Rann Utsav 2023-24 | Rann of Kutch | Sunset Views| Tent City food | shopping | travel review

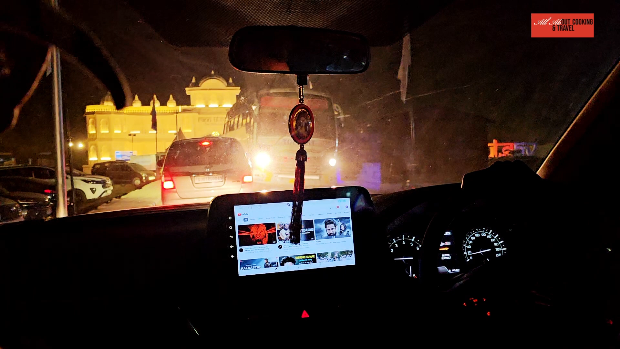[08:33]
तो चाय और भजिया एंजॉय करने के बाद हम आ गए हैं अभी टेंट सिटी की तरफ।